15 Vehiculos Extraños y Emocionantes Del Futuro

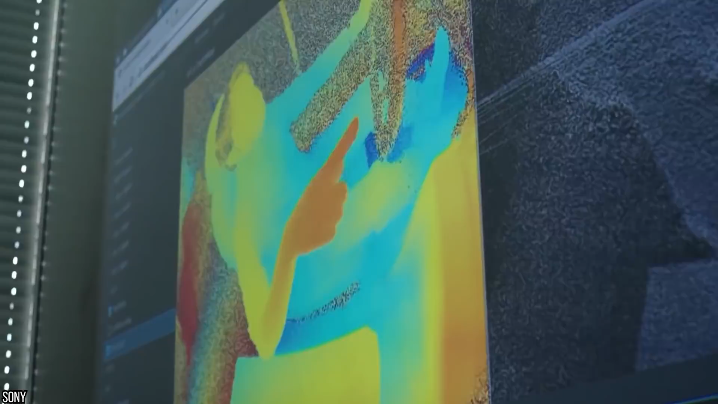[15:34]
Y hay unos 40 sensores alrededor del vehículo, 18 dispositivos ópticos, 18 radares ultrasonicos, una pantalla de información completamente funcional se extiende a lo ancho del tablero,